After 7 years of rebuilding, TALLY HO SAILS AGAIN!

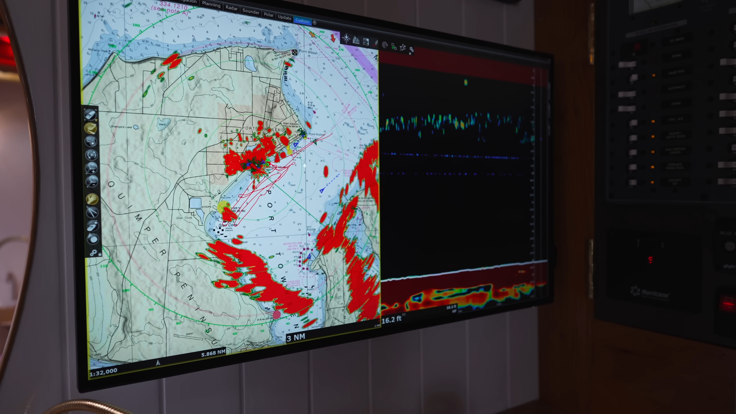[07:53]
And then there's all sorts of options to customize it and get the information that you want to make it clear,